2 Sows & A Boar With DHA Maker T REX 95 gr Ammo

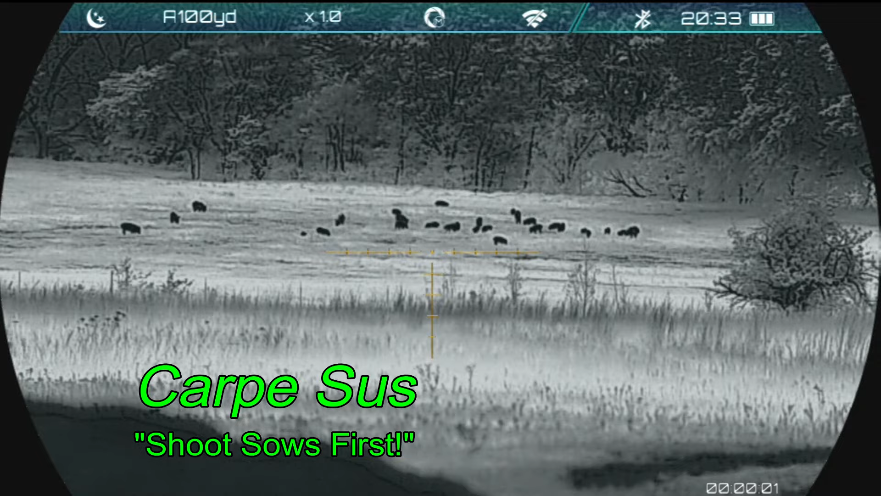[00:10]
In Carpe Sus, it gives me a view of this lower field, amongst others.
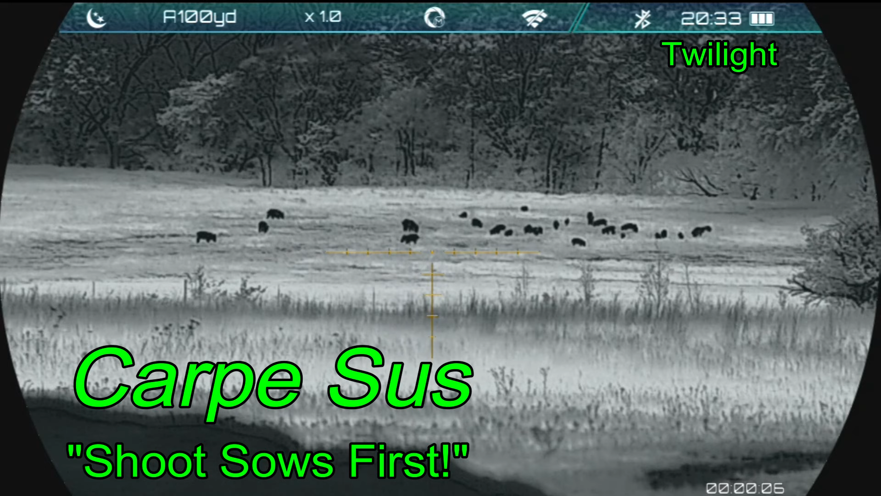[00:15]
But in this field, there are hogs.
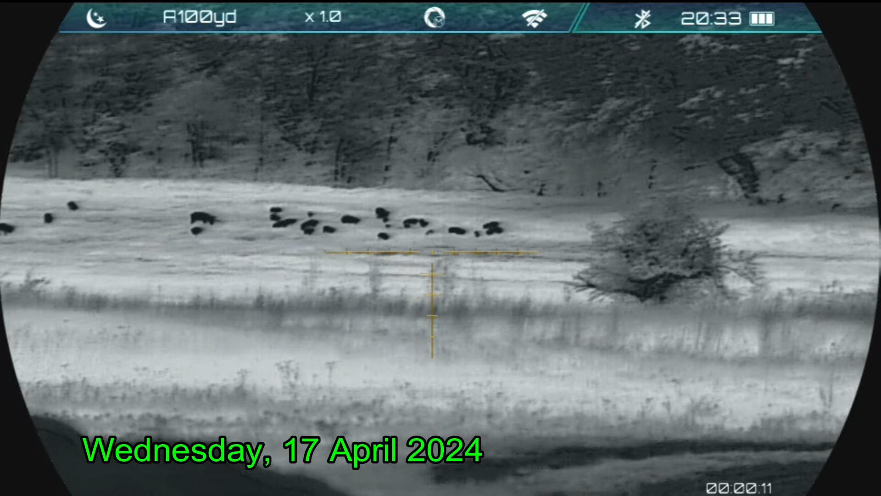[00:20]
Now, right now, it is twilight, so I'm going to actually creep down way to the right and then come down from the right. And I'm going to be hindered by this hedgerow right here. And it's when I'm behind this hedgerow that the hogs are going to spook.
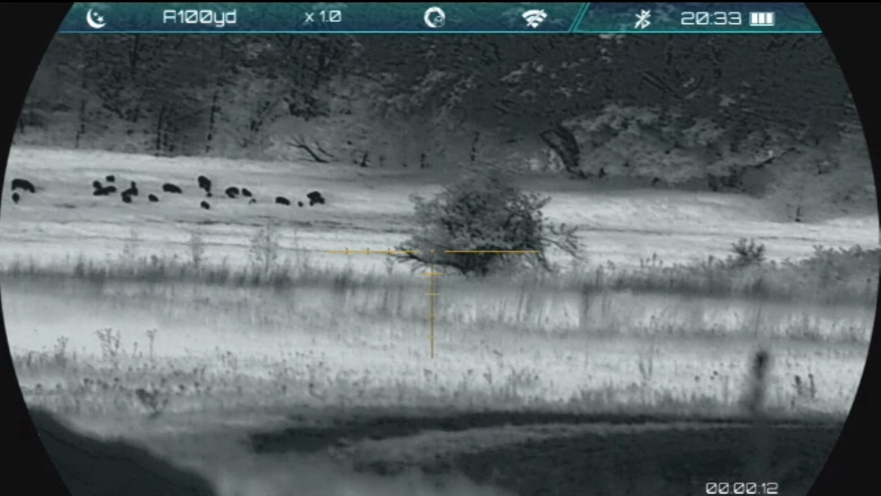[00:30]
And that's going to end up where I'm going to be shooting from. I would like to be here down beyond the tree so that I'd have a clear field of fire, but that just didn't happen.
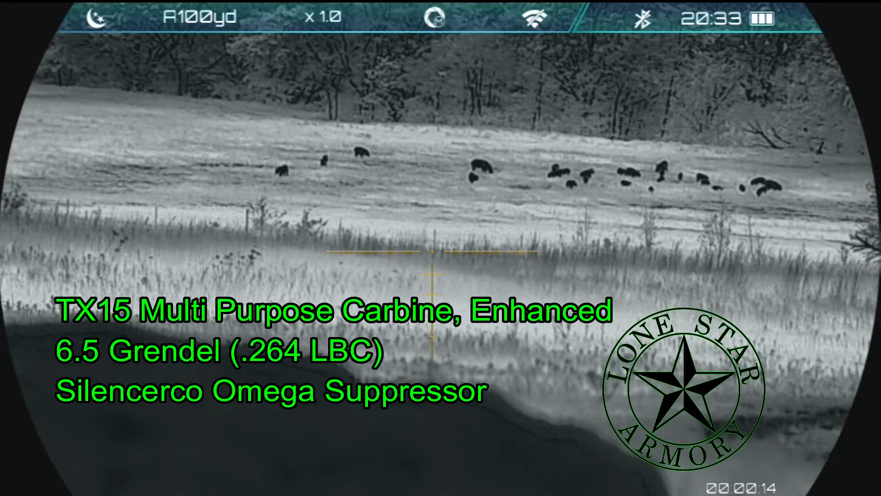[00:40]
For the sun, I'm going to be shooting my Lone Star Armory TX-15 Multipurpose Carbine Enhanced and 6.5 Grendel.
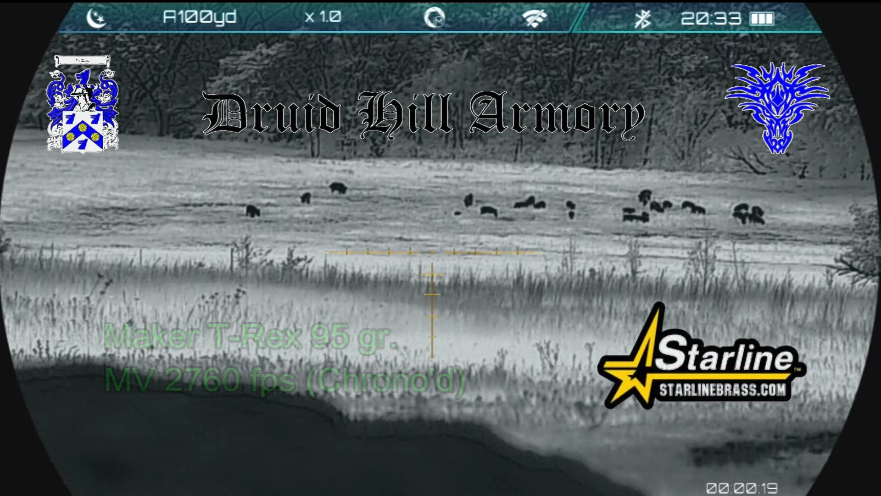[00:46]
And I'm going to be shooting some Maker T-Rex 95 Brain Bullets loaded by Druid Hill Armory and a Starline Brass.
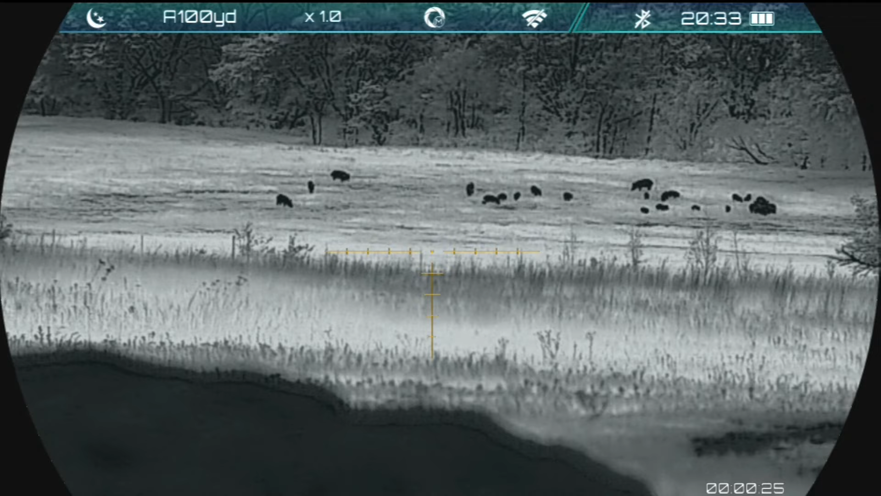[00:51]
Several minutes later, and I've made my stalk.
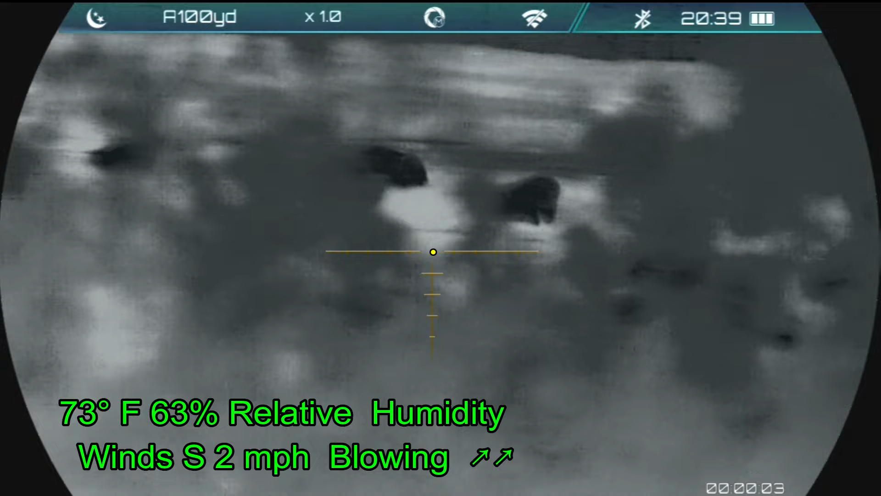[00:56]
And I'm behind the hedgerow, just creeping along, heading towards that tree where I'm going to have that open field of view.
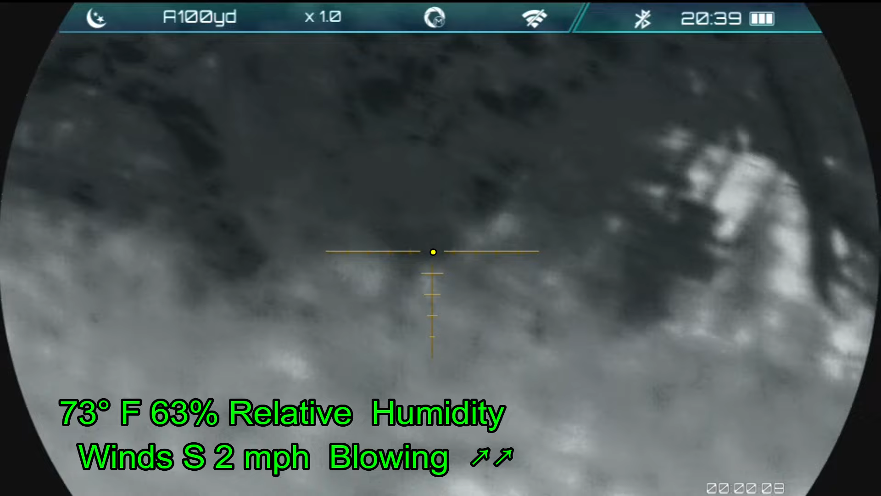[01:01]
And then this happens, and I realize I need to shoot.
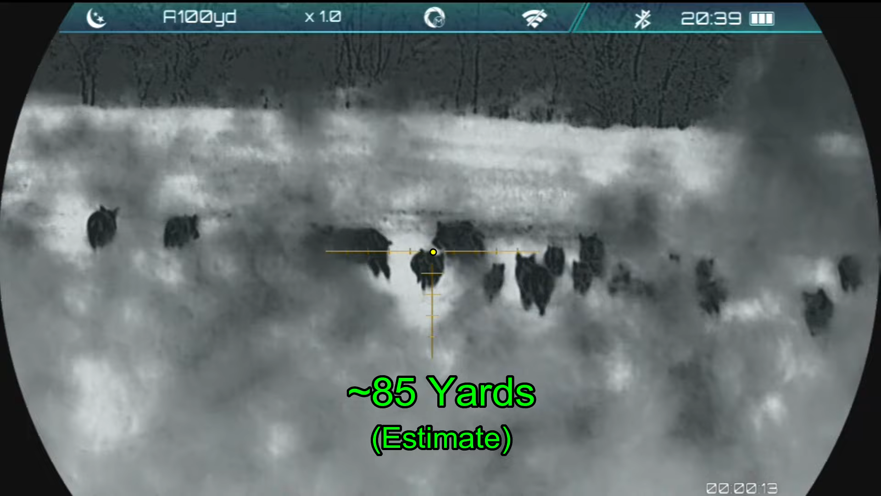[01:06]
And this is where things will start.
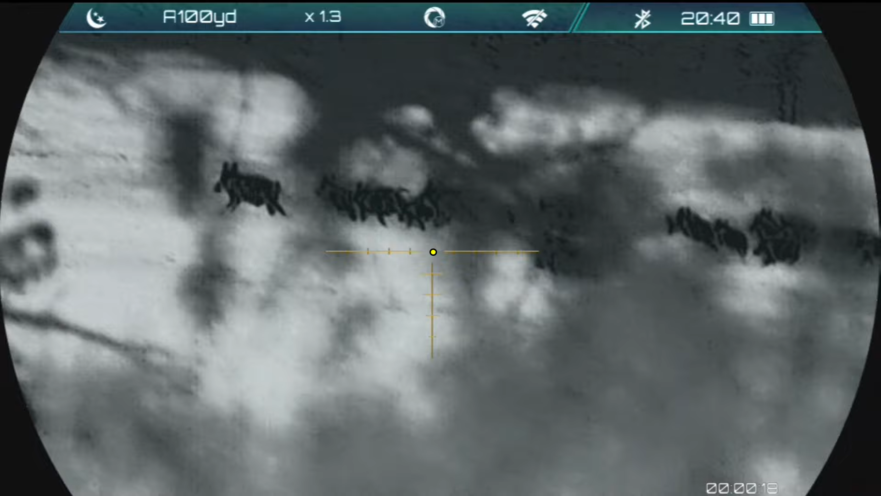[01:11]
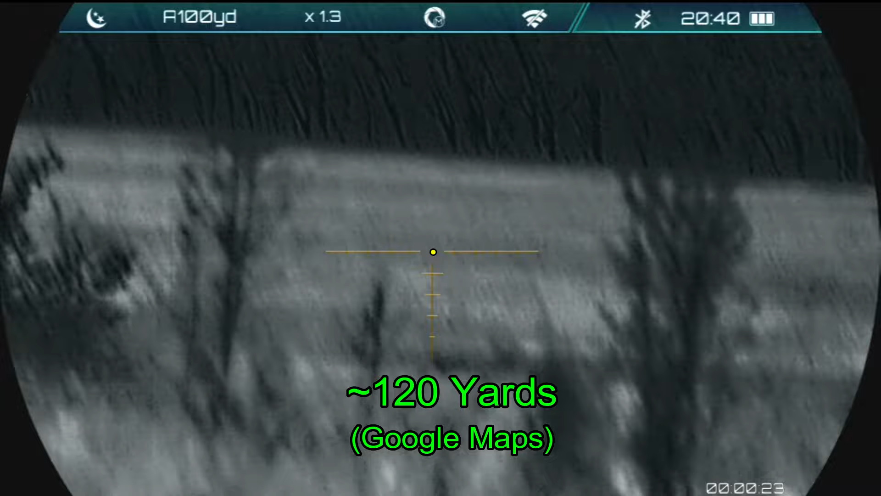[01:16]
That last shot did connect, but I don't know what happened to the hog.
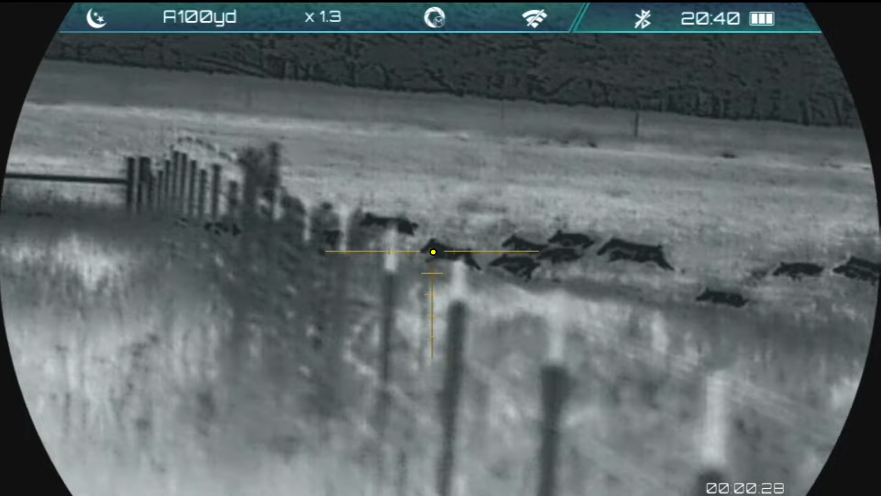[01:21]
And I'm too close to the fence on those, and so that's going to be the end of my shooting for this group.